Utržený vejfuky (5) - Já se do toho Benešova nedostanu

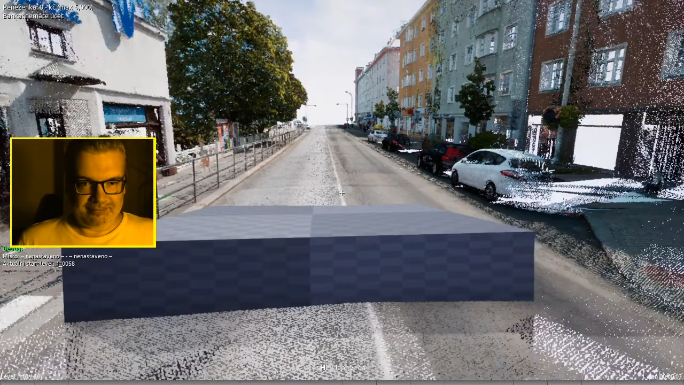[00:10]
Koukám, že tady mám ještě bordel, co jsem zde zkoušel používat prkna.
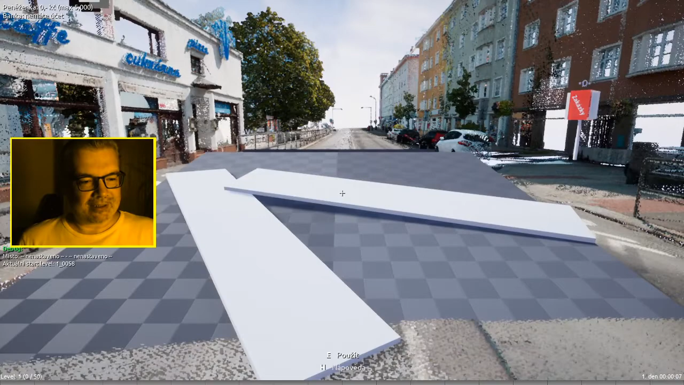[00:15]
Stalo se to, že já jsem chtěl opravit ty kolize,